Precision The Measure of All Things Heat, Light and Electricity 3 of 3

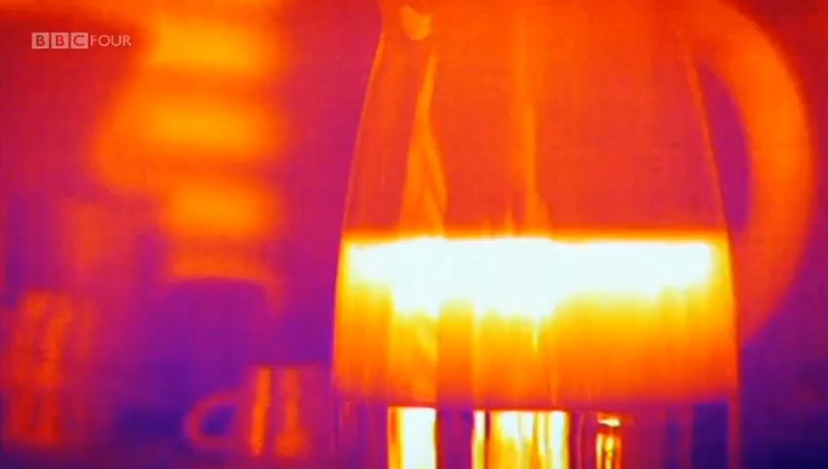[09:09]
But its nature can best be seen using a heat-sensitive camera.
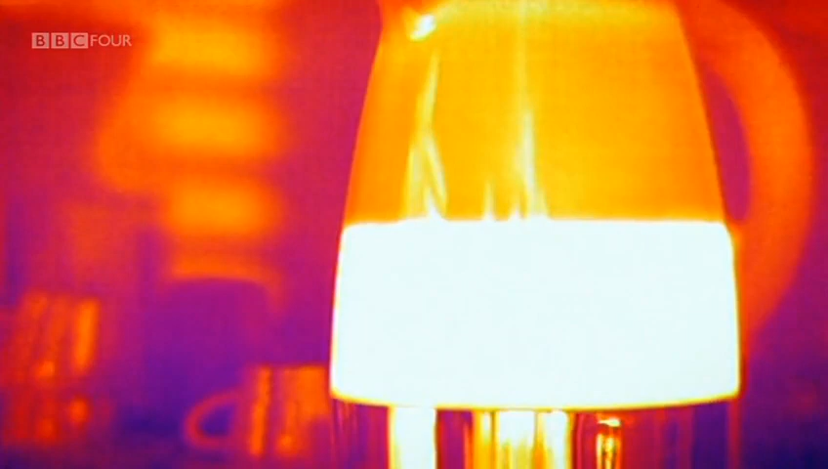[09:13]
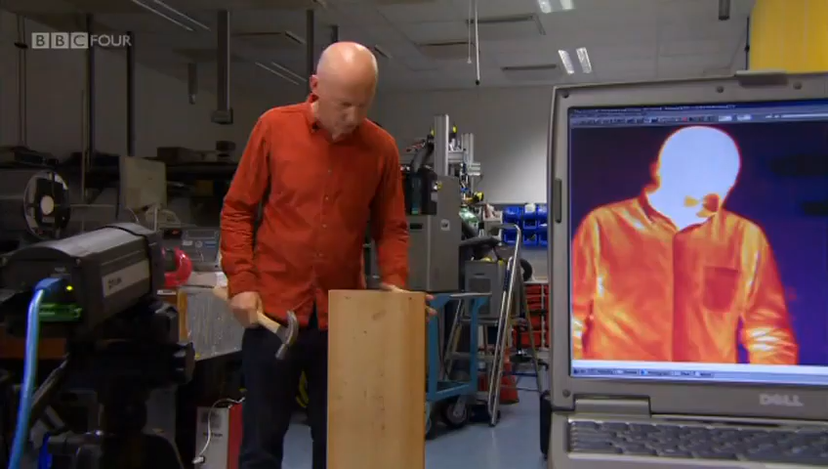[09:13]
So if I take this piece of wood and hit it with a hammer,
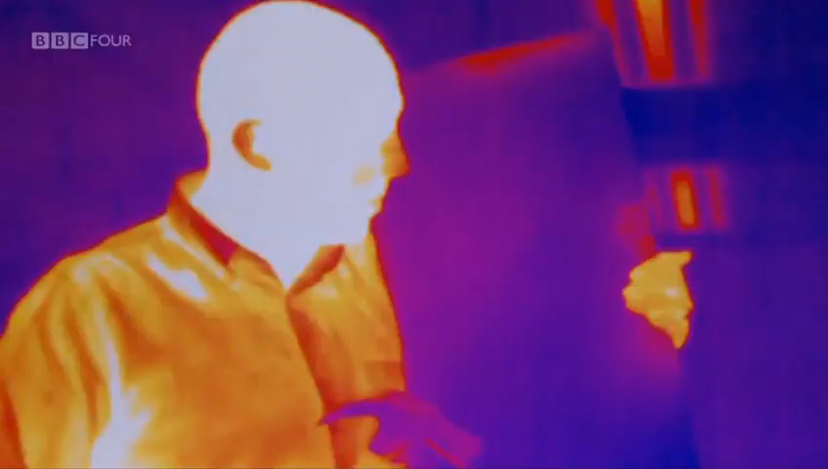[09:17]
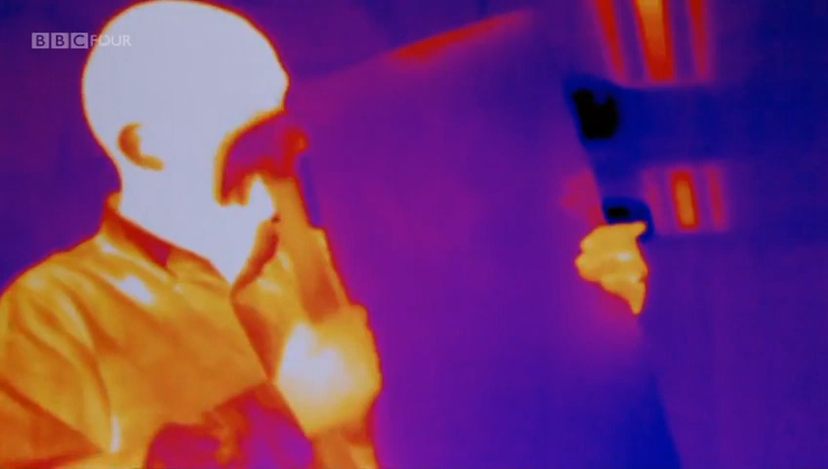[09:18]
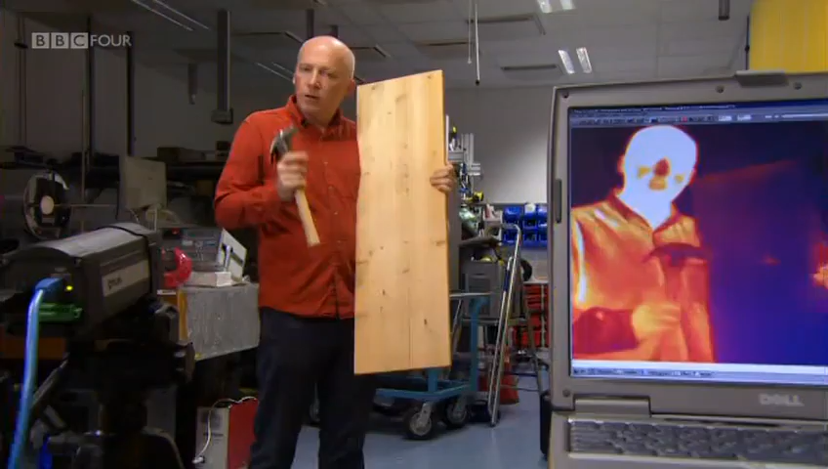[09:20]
then the infrared camera is picking up a change in temperature.